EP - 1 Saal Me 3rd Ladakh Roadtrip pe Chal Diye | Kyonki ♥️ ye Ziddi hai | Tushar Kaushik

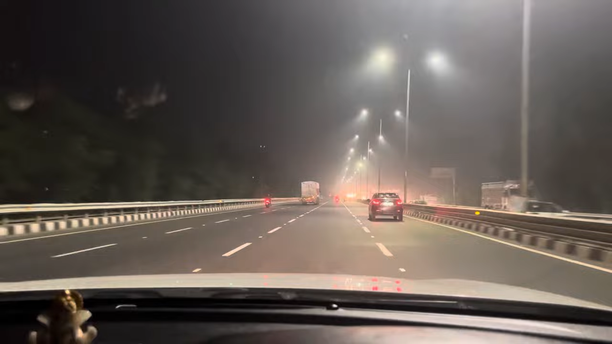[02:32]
गईस गुड़गाओं से निकलेते हम लोग करेक्ट आठ सबाट के असपास और अभी बज़ गया है ग्यारा रीजा नहीं है कि भाई जो हमारी गॉर्मेंट है बड़ा सोस समझ
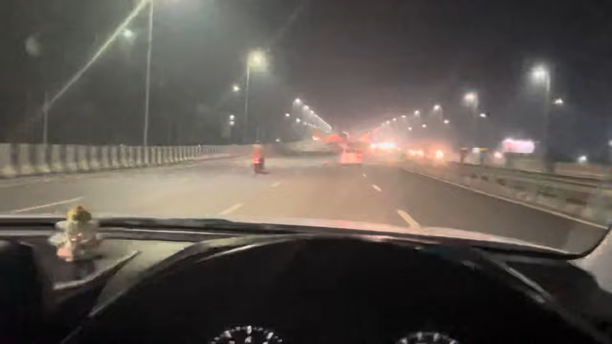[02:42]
के काम करती है पहले उन्होंने हाइवे बनाया बहुत अच्छा चल रहा था कभी ट्राफिक नही सब्सक्राइब कर दिया उसकी वज़े से भाई पिछले एक घंटे ट्रैफिक में मरते मराते आये और इतना दिमाख खराब हो रहताना कि नीद आने